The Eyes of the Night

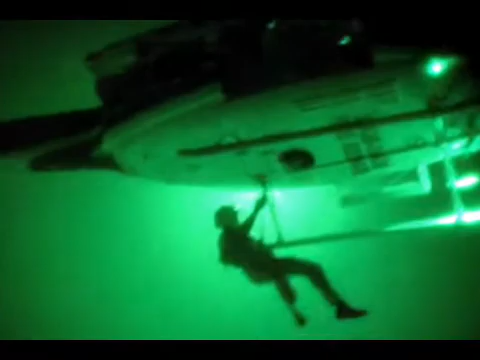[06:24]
and we've already had a couple good recoveries because of the NVGs,